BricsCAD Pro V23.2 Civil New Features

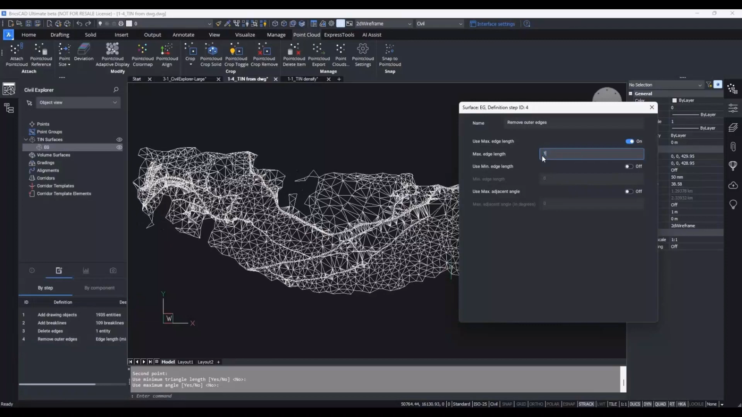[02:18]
This can be changed so change it to 100 and yes that will do.
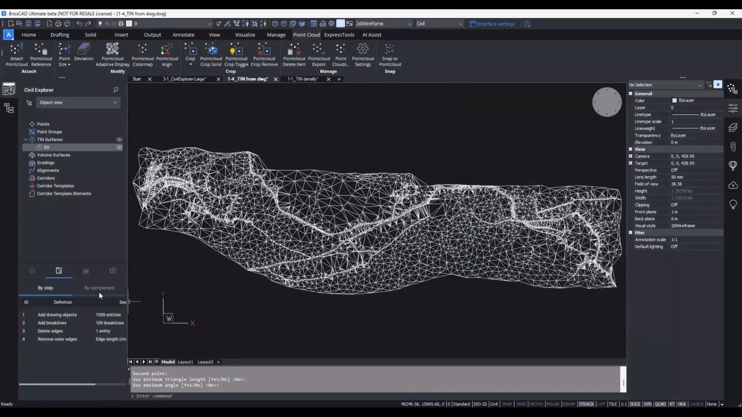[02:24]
Next we can head to visual styles turn off the triangles and turn on contours.
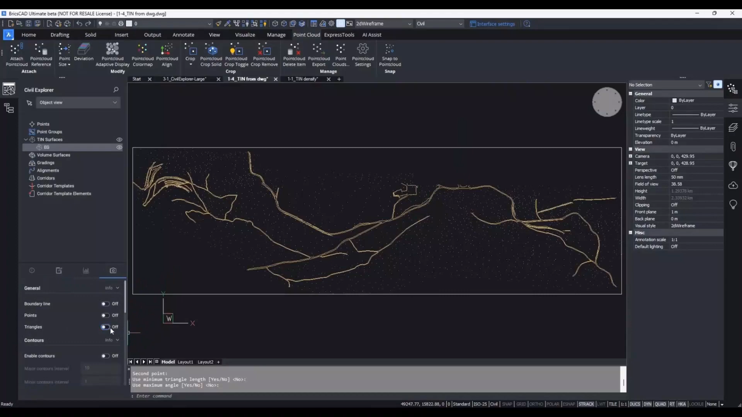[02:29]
Break lines are still visible here they're the ones in yellow and if I went back to the definition
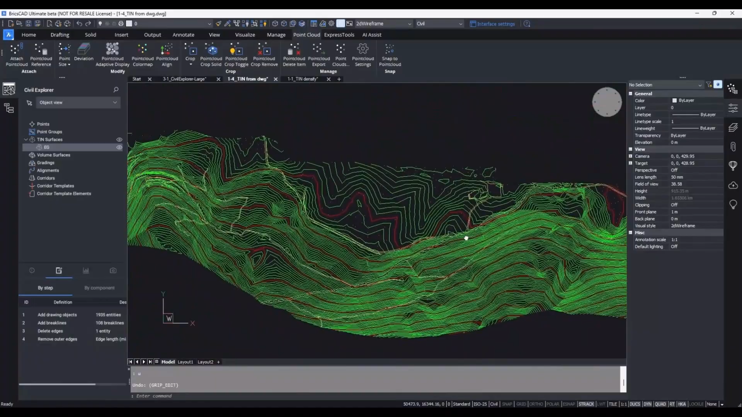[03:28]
Here we have a point cloud attached to a drawing.
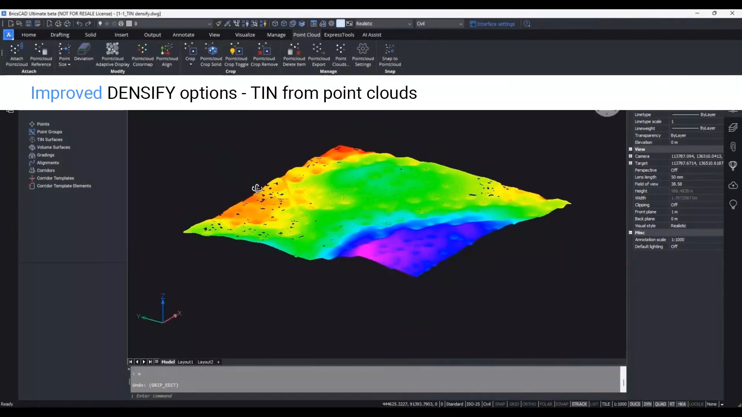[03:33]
This point cloud has 6.4 million points which isn't necessarily huge but still we don't want to use all of them. Right click on tin surfaces and pick create just like we did before but this time at the command line we're going to select create from point cloud. Pick the point cloud and hit enter. Down at the command line we're asked we want to simplify the tin surface and we'll definitely say yes.
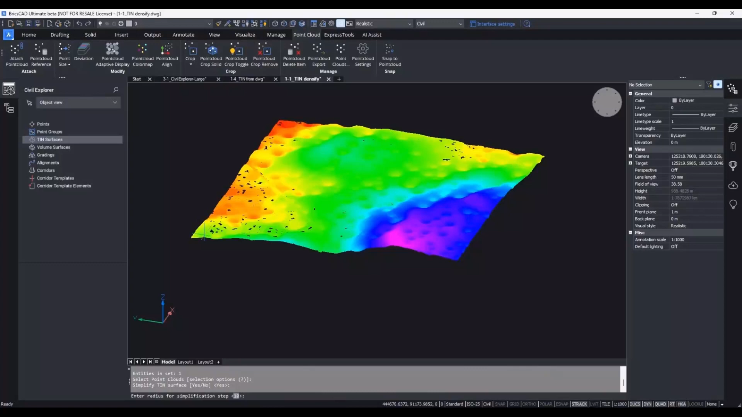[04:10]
When it builds the tin it then asks me for information like radius and elevation and uses these values to filter out those points that fit in those parameters. So we can start the process and pretty quickly it runs through all 6.4 million points does filtering and also gives a quick report back at the command line. But let's create the tin surface.